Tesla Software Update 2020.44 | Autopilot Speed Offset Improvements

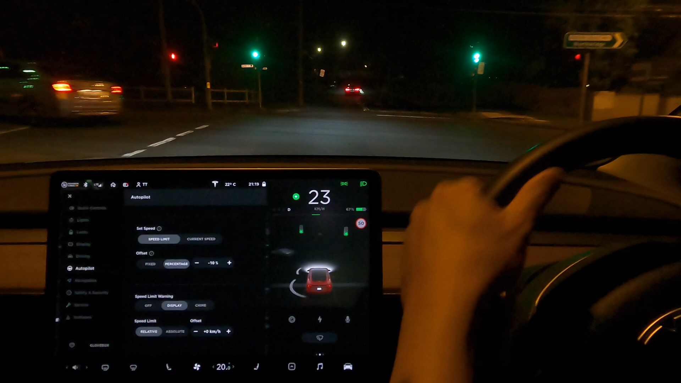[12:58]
desire whether you like an offset percentage wise or a fixed uh speed over
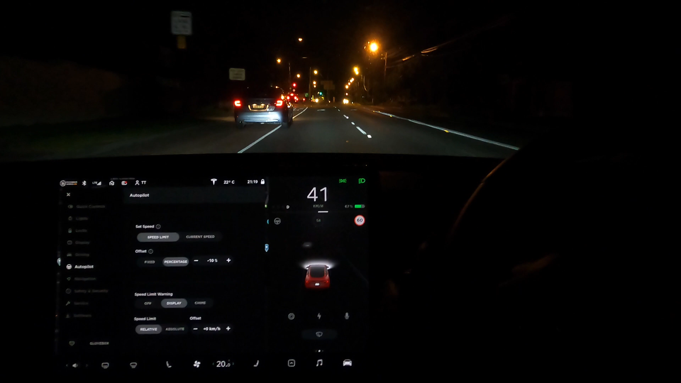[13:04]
the speed limit and um we'll do some more testing later on to see how well it's now reading speed signs uh i'm really particularly interested in electronic variable speed signs uh which has not been so good over the last few updates